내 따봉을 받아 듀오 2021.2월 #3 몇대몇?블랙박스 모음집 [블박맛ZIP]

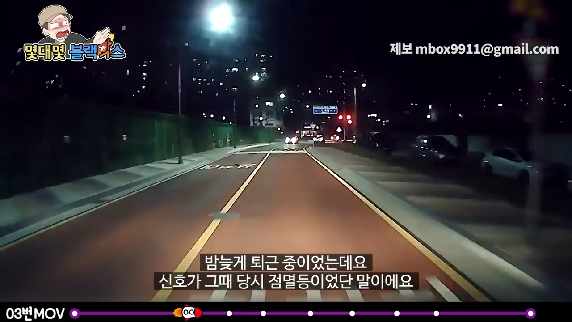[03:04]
신호가 그때 당시 전멸등이었단 말이에요. 그래서 좌우 살피고 직진을 하려는데 갑자기 이제 오른편에서 와...
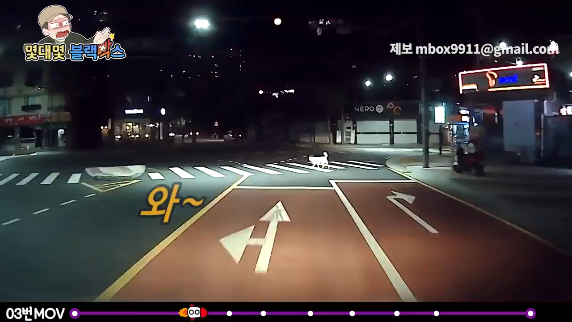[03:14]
와... 나아 지금 행자 한번 들어갑니다. 진돗개가 총총총총 걸어 가더라고요. 좀 신기하기도 하고 저를 오히려 힐끔힐끔 쳐다보면서 오지 않을거지라는 그런 뉘앙스를 풍기면서 이제 차가 먼저 서기를 바라는 그런 느낌이었어요. 말 못하는 이런 동물들도 교통질서를 습득을 해서 횡단보도로 건넌 것 같은데 하물면 이제 사람은 교육도 하고 배우잖아요.